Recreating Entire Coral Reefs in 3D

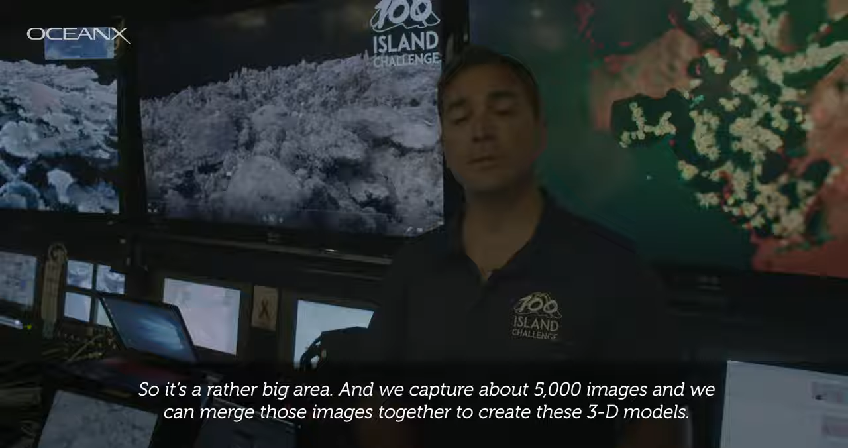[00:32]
So it's a rather big area and we capture about 5,000
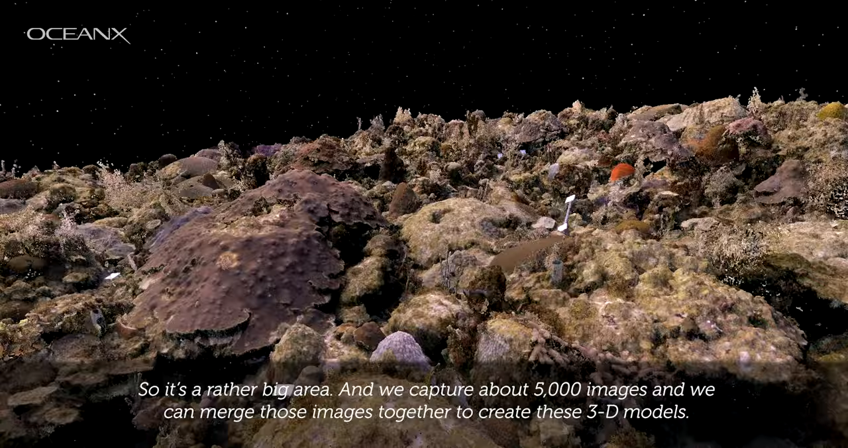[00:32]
images and we can merge those images together to create these 3D models.
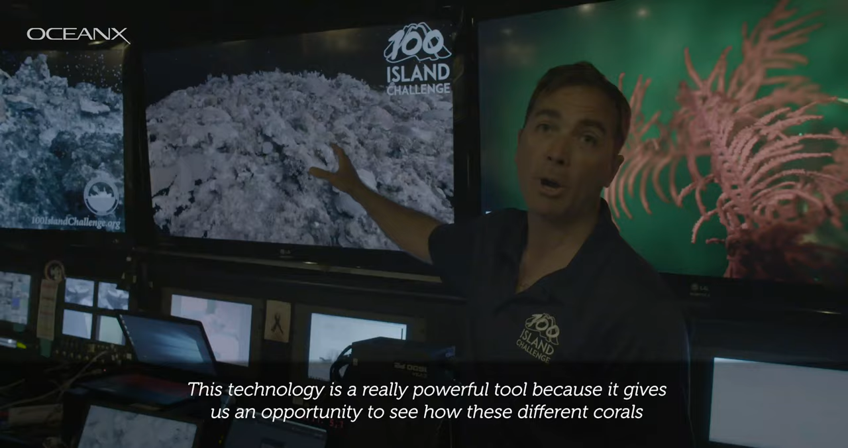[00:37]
This technology is a really powerful tool because it gives us an opportunity to see how these different corals
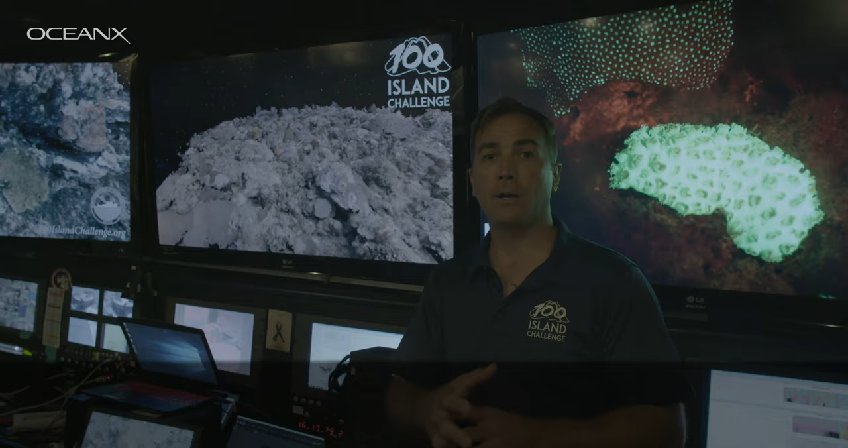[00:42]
survive across space throughout the Florida reef trap.